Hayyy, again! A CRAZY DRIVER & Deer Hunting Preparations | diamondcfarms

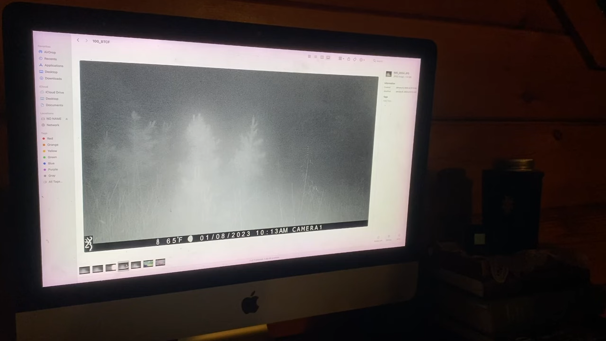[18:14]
The game camera don't work. There's a deer right yep. there.